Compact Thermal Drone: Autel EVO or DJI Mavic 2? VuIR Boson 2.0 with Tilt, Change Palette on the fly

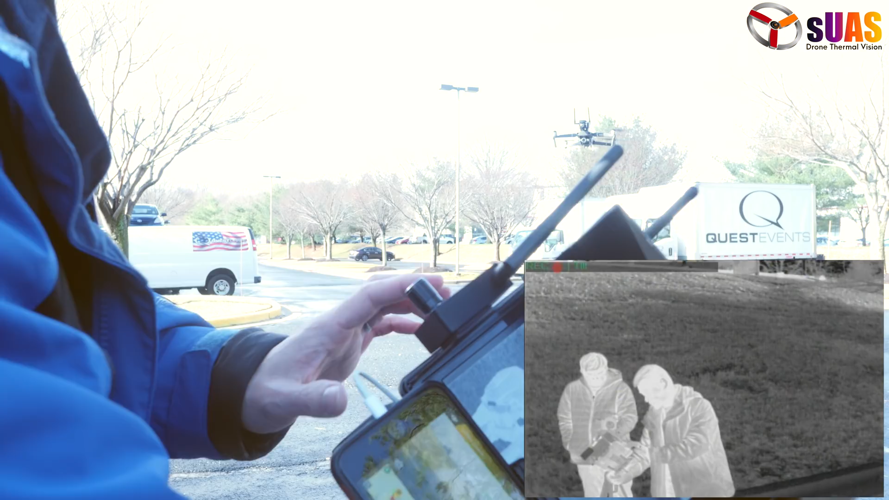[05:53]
so this controller sits right here on the side of the monitor very neatly and then very discreet we don't need to worry about it too much.